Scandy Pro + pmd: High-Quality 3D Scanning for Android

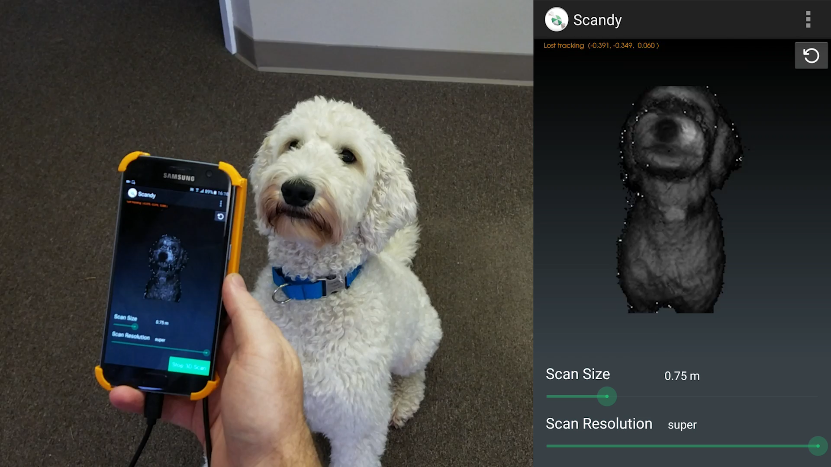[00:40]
but it is in fact creating a full 3D mesh.
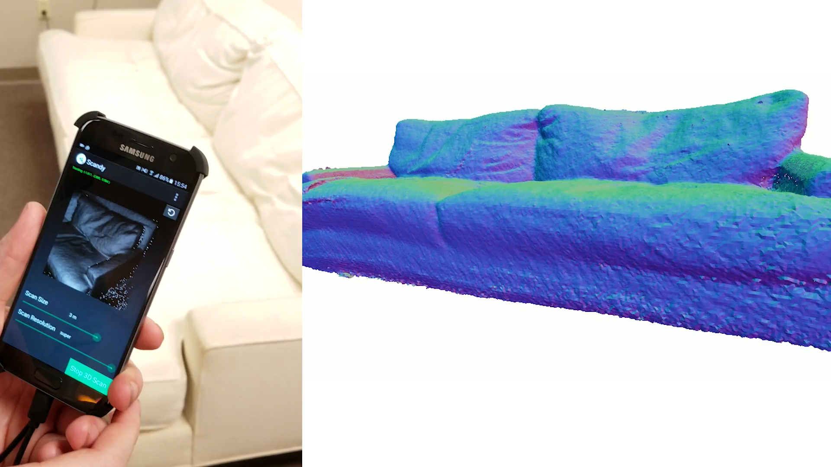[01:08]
the Scandi 3D scanning software allows you to do it quickly and accurately.